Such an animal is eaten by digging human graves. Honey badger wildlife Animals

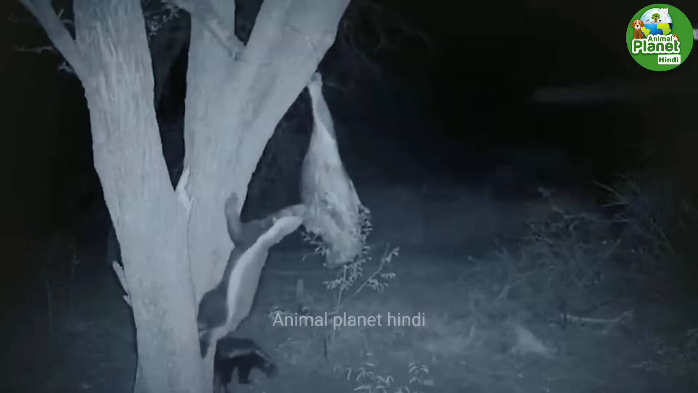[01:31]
से गोंसले में लटक कर अपनी सिकार को तलास रखा है
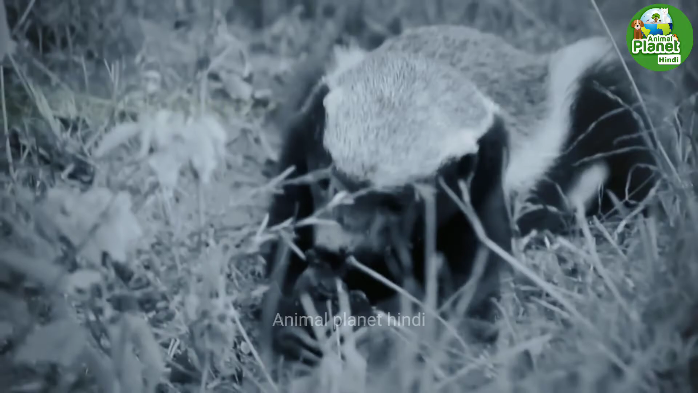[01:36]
हनी वैजाब वर्सस मन्गूस इस वीडियो में आप देख सकते हो कि किस
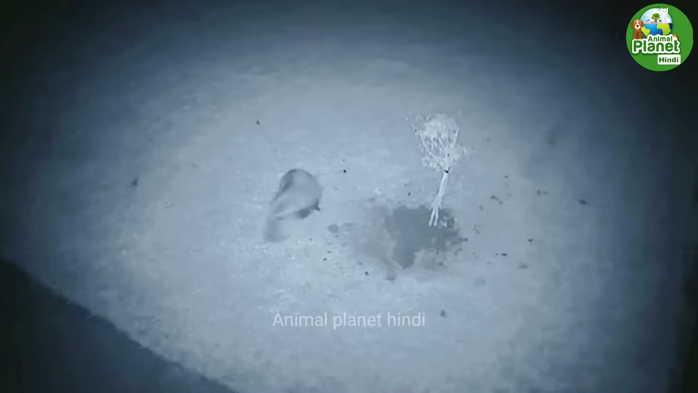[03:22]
काफी देर की कोसफ करने के बाद उसके चंगुल से बचकर भागने की कोशिज करता है
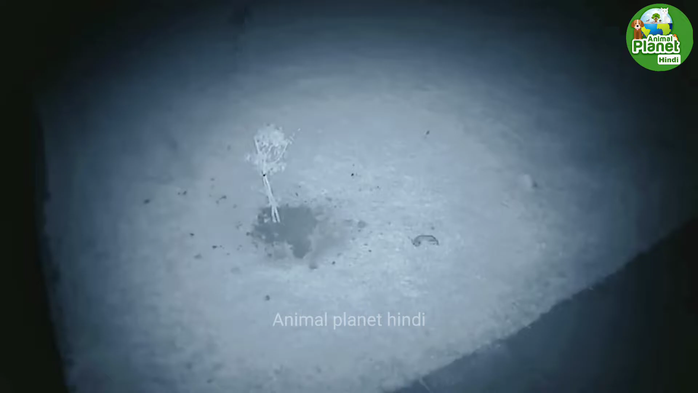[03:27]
लेकिन हनी वैजर के चंगुल से ज्यादा दूर नहीं जा पाता और हनी वैजर
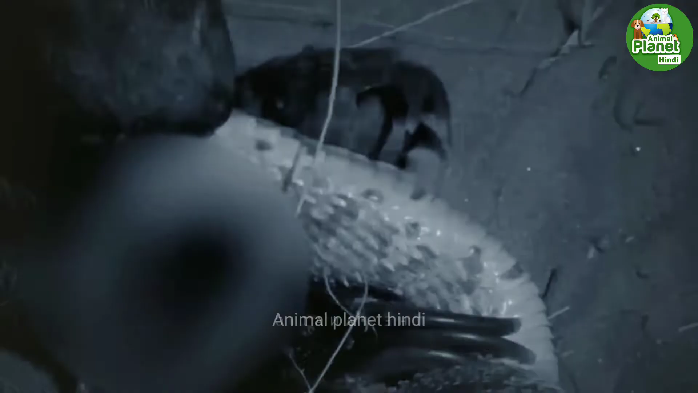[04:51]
अपने मुझ से चवा चवा कर उसको लहूलूहान कर देता है